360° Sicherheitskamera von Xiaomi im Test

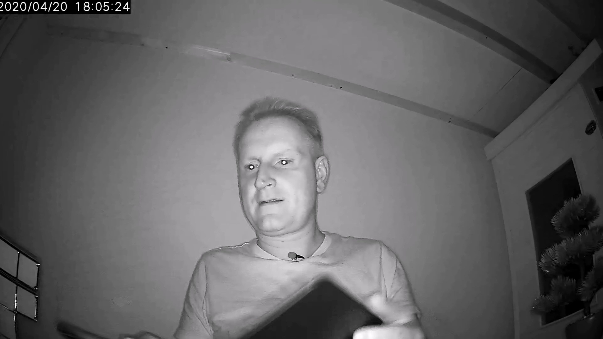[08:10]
Ich weiß nicht, ob das weiter aufnimmt, wenn ich das jetzt hier zumache. So. Also, ich habe jetzt versucht, das komplett abzudecken. Ja. Das stoppt dann sofort das Video. So, das ist jetzt absolute Dunkelheit hier. Das Einzige, was ich jetzt noch habe, ist hier ganz leicht mein Display vom Tablett. Ich kann das leider nicht zumachen. Ich kann es maximal noch unter den Tisch legen, dass wirklich fast kein Licht mehr ist.
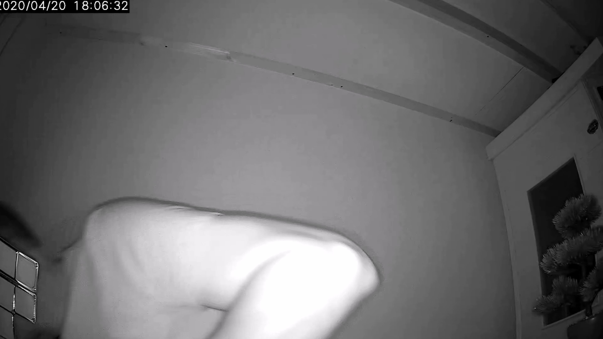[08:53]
Ich werde jetzt mal die Bewegungsschärfe einstellen. Unter Bewegungsdetection. Das heißt, wir gehen jetzt erstmal wieder aus diesem Modus raus hier. Alexa, schalte Studio ein.
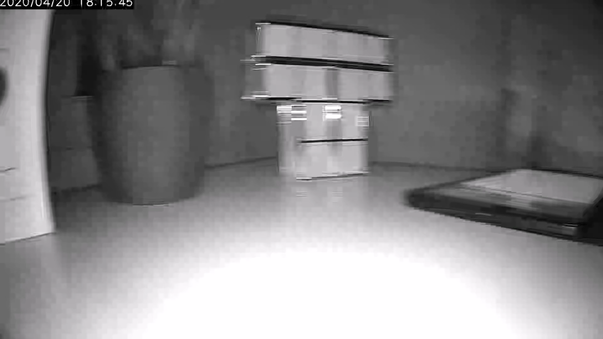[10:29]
Es ist also stockduster. Hier drin nur noch mein Tablet leuchtet leicht.
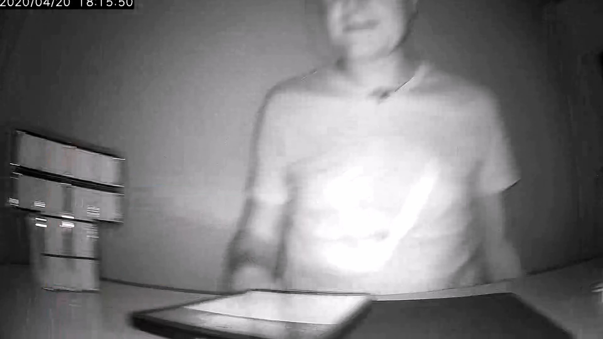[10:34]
Jetzt stehe ich auch wieder auf.
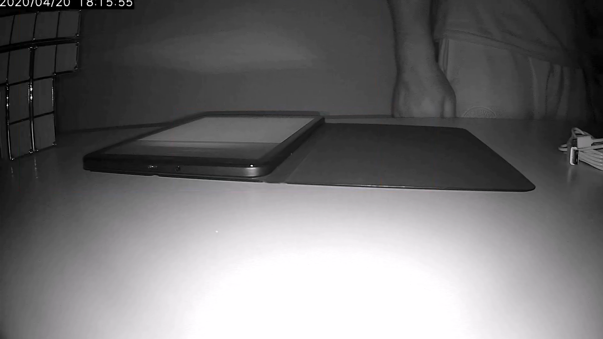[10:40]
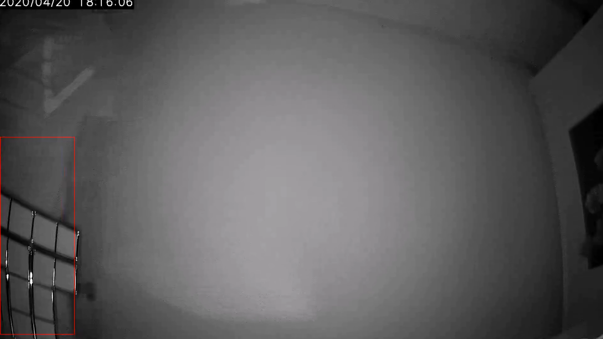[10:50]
Aber da ist die Bewegungserkennung nicht ganz so. Also, er hat mich schon erkannt. Aber er orientiert sich an irgendwas anderem, was auch immer. Keine Ahnung. Also, hier passiert da jetzt nicht so wirklich viel. Muss ich mal hier die Hand hinhalten. Auf Entfernung im Dunkeln.
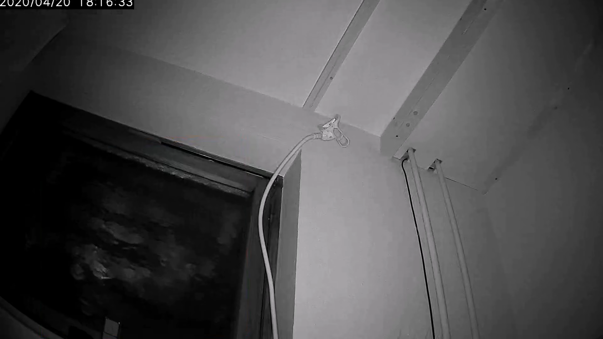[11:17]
Da funktioniert das wohl nicht so gut.